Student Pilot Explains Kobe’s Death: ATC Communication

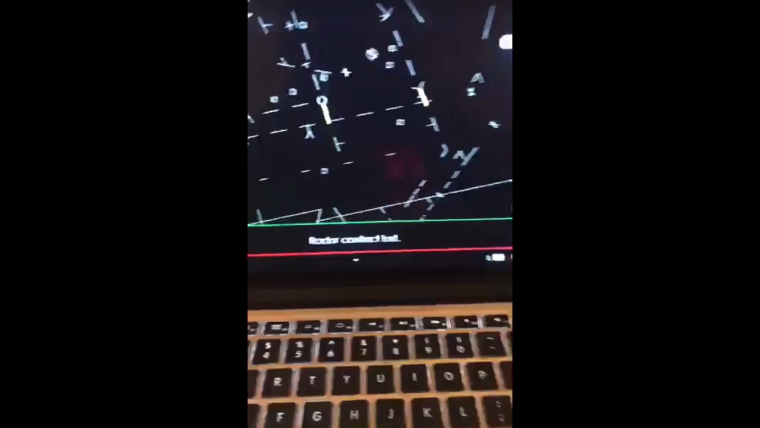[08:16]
So, basically, this is the pilot.
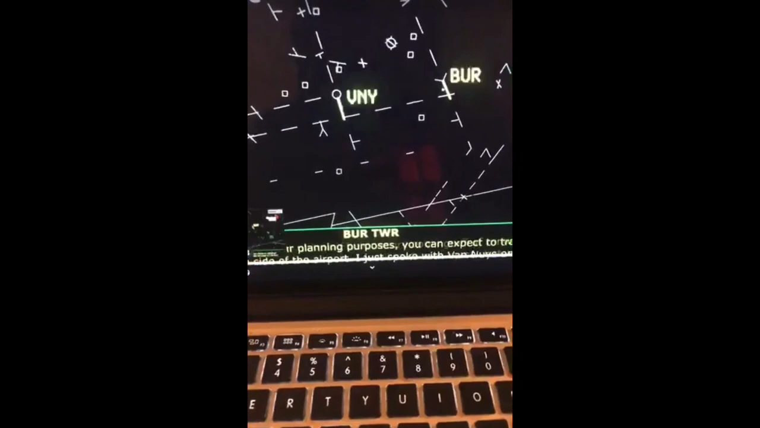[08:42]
Okay, so this is Burbank's airspace. It may look confusing.
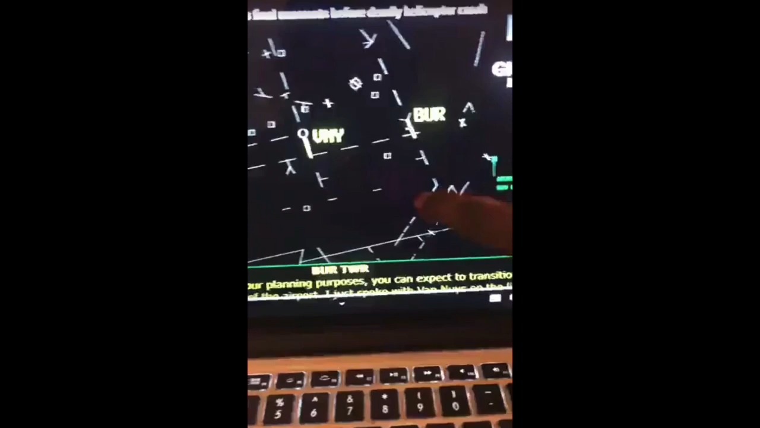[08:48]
And this is Van Ness's airspace. It may look confusing. So I'm going to fast forward it.
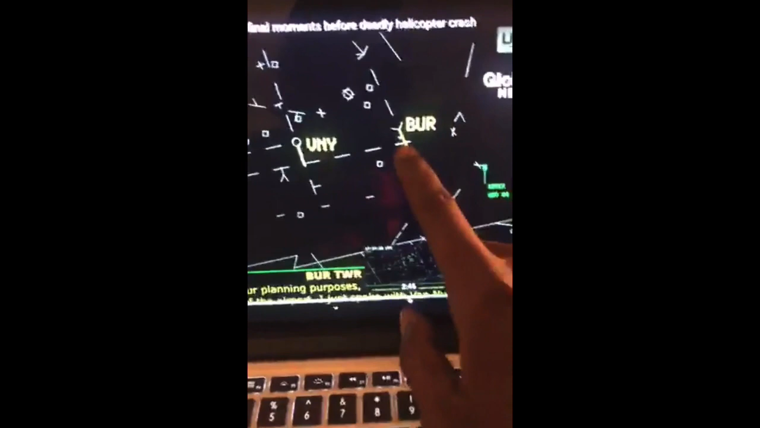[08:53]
So just remember that right here is Burbank's and this is Van Ness's. Just remember that this is Burbank's airspace and this is Van Ness's airspace.
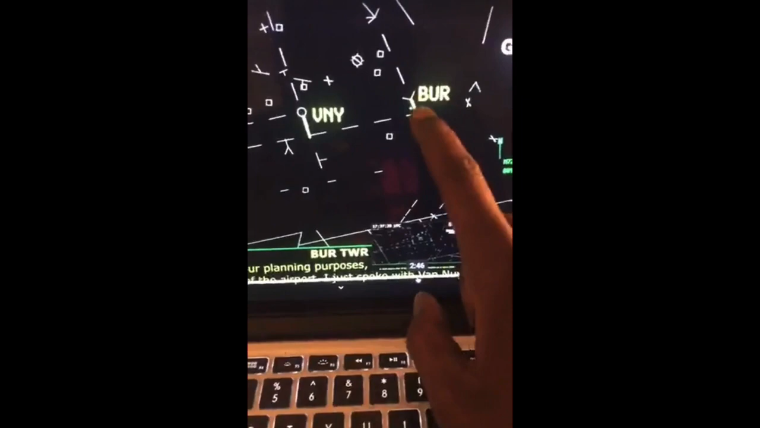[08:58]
So this is beginning of the flight.
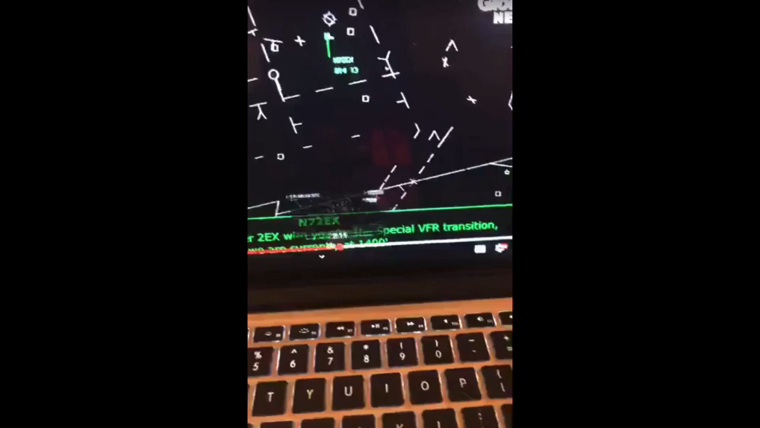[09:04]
This is when he was circling around Burbank. For two echo x-ray, continue following the 5 northwestbound to join the 1-AT. And then Van Ness's airspace. He's in Van Ness right here. Radar service is terminated.
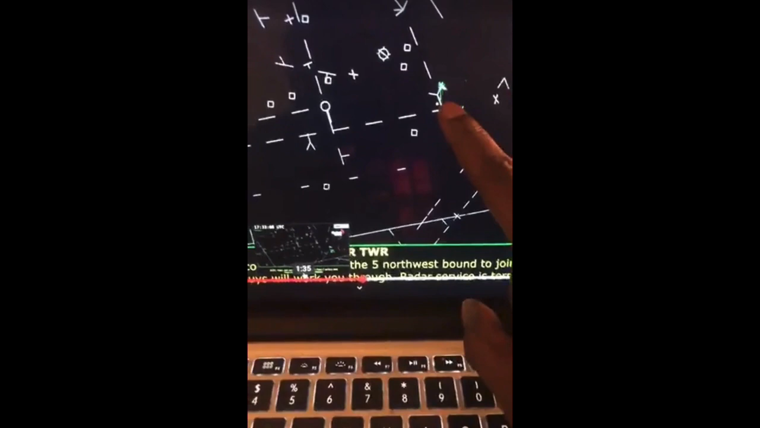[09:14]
Remain that squawk. Contact Van Ness's helicopters, 119.0. Two echo x-ray, switching to Van Ness.
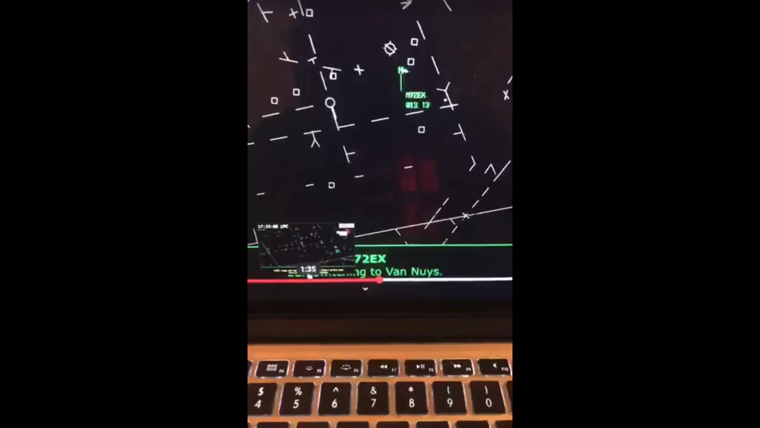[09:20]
Van Ness's helicopter two echo x-ray with you. And this is Van Ness's airspace.
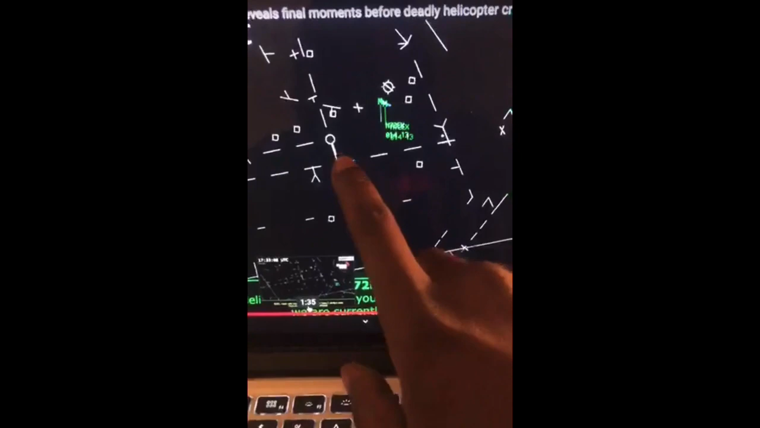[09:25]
We are currently at 1400. Helicopter sent to echo x-ray Van Ness's tower.
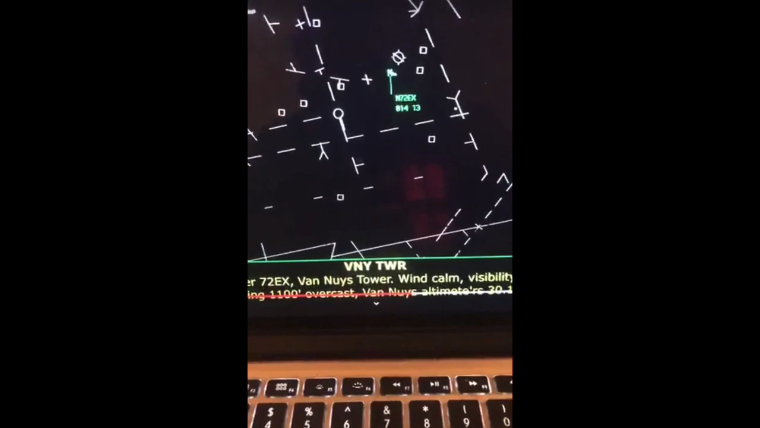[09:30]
Wind calm, visibility two and one half.
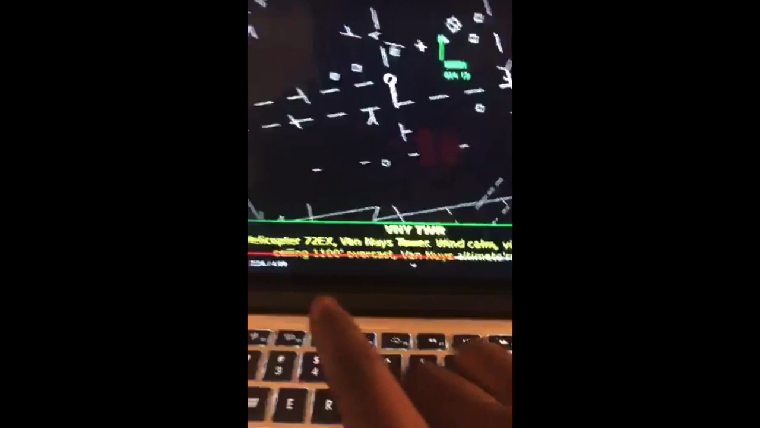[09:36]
So, like I said, she has the helicopter's name right here. The tower, whatever.
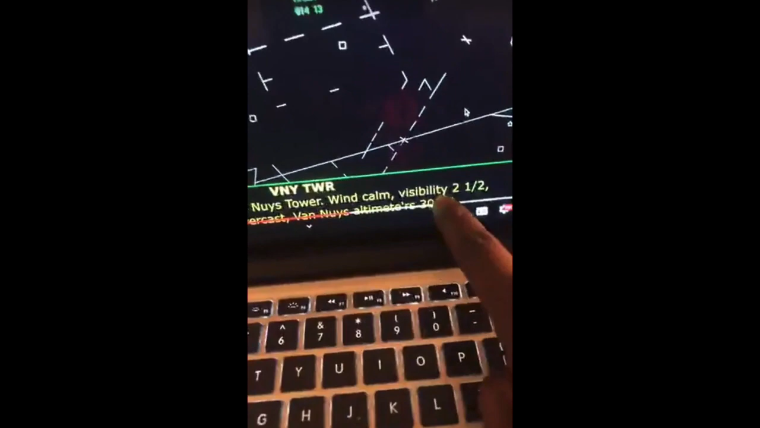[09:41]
Wind calm, the visibility, like I said, is two and two and a half. And the ceiling overcast is 1,100 feet.